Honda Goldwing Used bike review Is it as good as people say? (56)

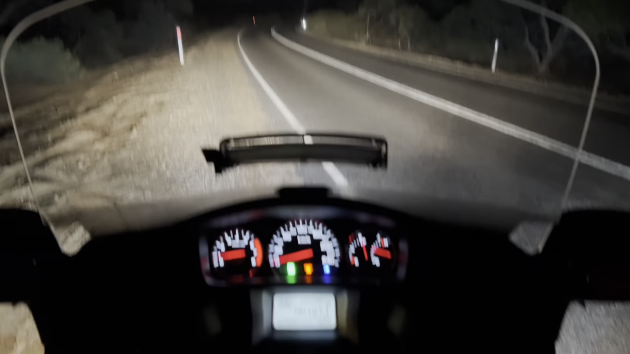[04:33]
as far as the instrument panel or dashboard whatever you want to call it and the switches and dials everything is backlit so it's nice and simple it's easy to see and i mean most of the time you'd know these things by feel
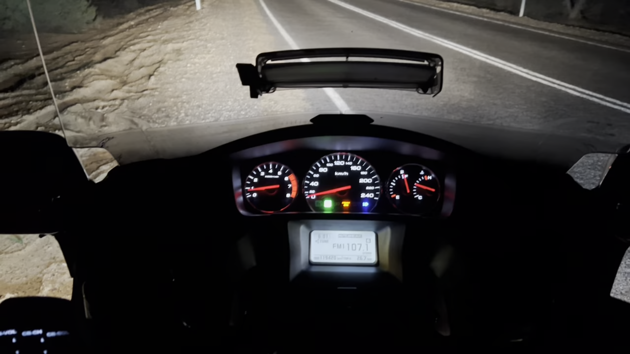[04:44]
but um yeah lovely being backlit headlights are terrific from outside the